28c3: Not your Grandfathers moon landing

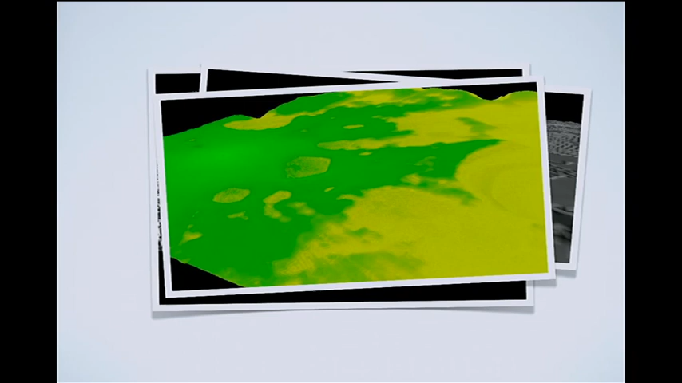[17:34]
And the only hint I can give you is if you look over here, you see some white green dot. That is actually the place where, for example, our lander could be placed on the surface on the moon. So now the question is, what is this green part and why is this other area yellow getting away from the lander? So originally, without any information and overlay, the model of the lunar surface should look like this, for example.
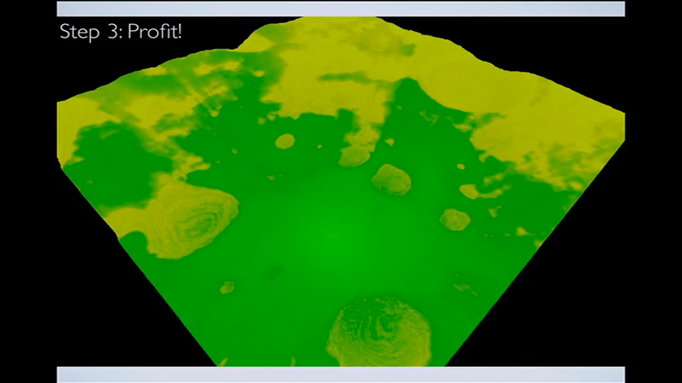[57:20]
if you use the lander as a communication relay, and you want to communicate from your lander to your rover, then you have the regolith in between. So, and the regolith itself is pretty good at blocking communications.